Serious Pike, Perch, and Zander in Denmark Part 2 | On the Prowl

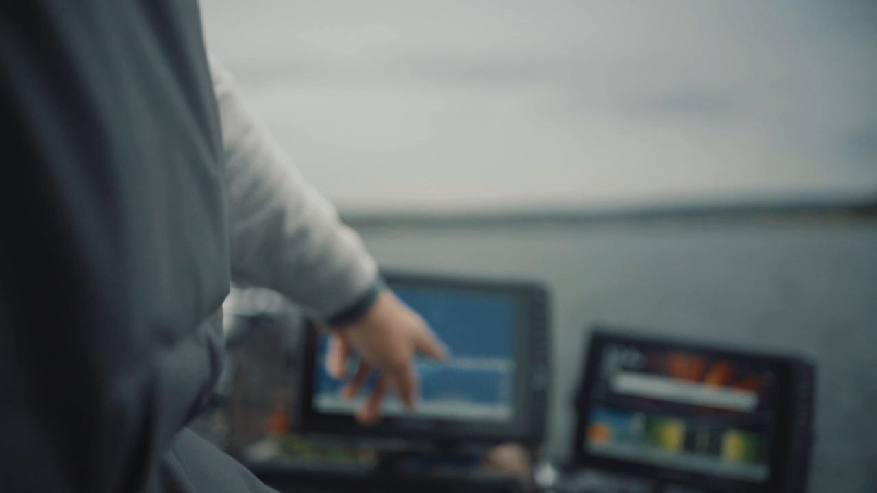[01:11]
That's where it is. Working it up really slow.
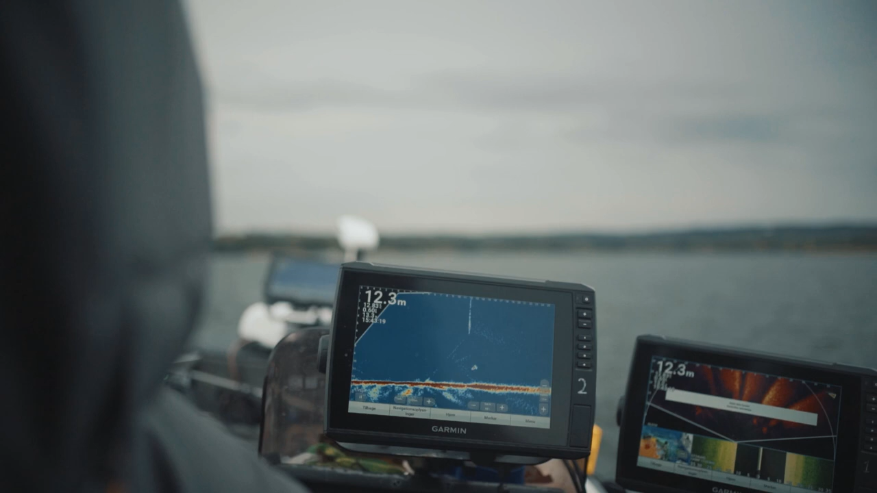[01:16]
On screen: depth 12.3 m
And as it decides to go down, I have no chance. See it going down.
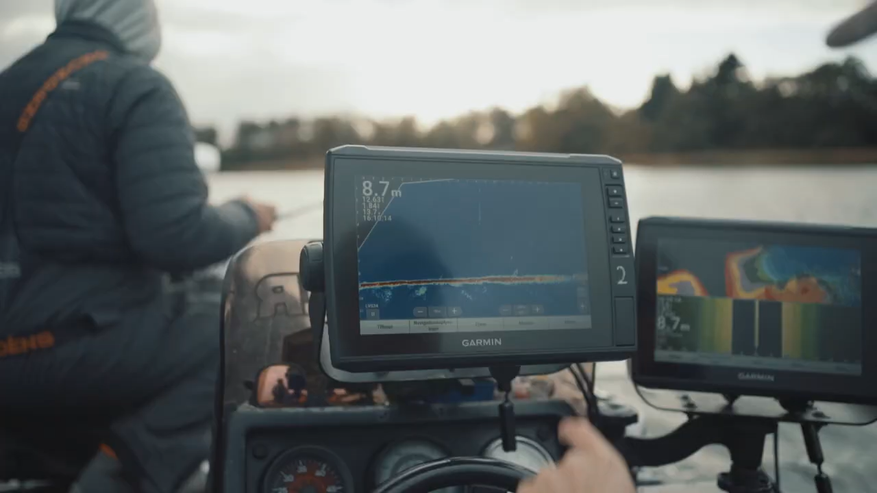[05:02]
On screen: depth 8.7 m
Bait coming down to a fish, it's coming up. Yep, yep.